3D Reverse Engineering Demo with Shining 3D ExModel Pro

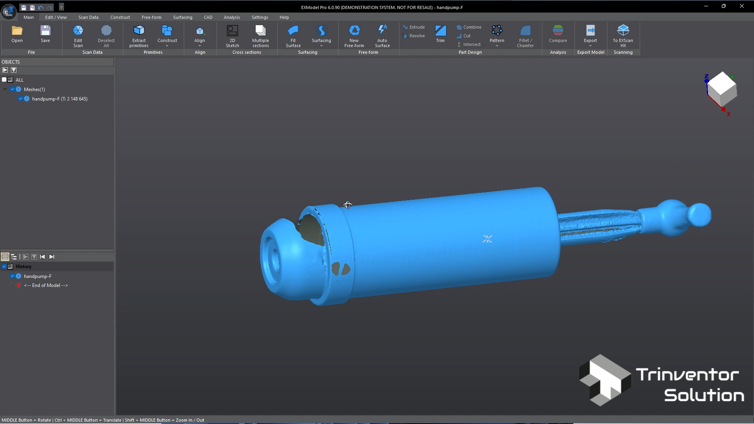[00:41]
To demonstrate this I have deleted some area from the scan data such as here and here. Next, let's check on the amount of triangle in this scan. If the data is too heavy it will be very slow to process on low spec computer.